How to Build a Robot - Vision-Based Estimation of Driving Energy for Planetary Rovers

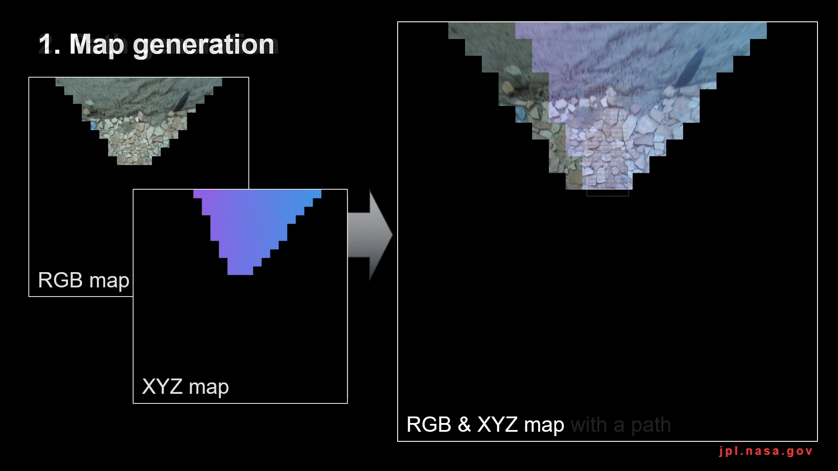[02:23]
the path here and each path contains RGB and XYZ patch.